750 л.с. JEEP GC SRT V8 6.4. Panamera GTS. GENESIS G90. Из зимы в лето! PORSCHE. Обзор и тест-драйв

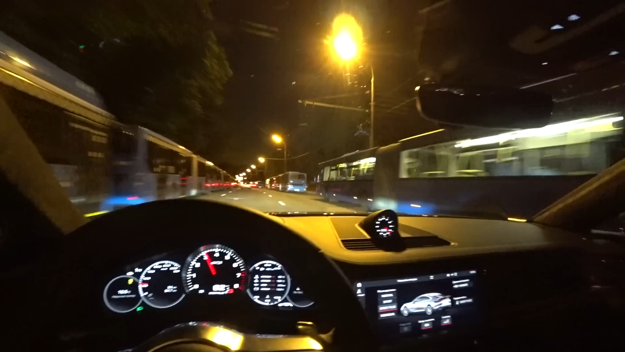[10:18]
На самом деле он здесь, возле смотровой, образовался, потому что закрыли определенные станции метро и вот организовали автобусное движение на время ремонта метрошки.